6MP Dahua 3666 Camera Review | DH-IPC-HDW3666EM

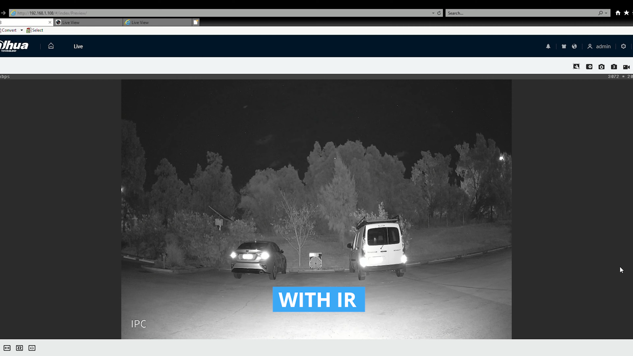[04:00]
Once again not really going to make anything out there at that particular distance. Just more for observing something going on. So now we'll get into the night time shot. So this is actually with the IR on. And then what we'll do is we'll go into a bit of a walk test. It skews all the little bugs flying around.
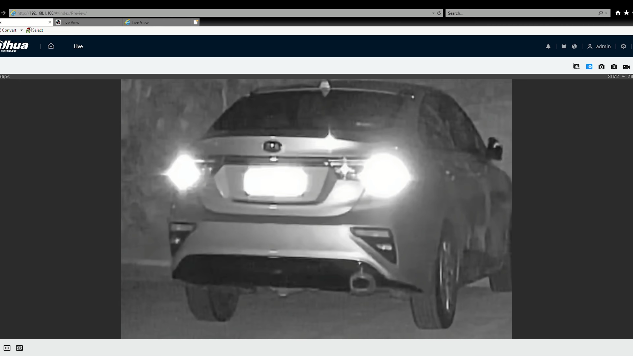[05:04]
But still at that particular distance you're not going to be notified or or see basically any facial features. So now we'll do a bit of a zoom. So we go on the left here.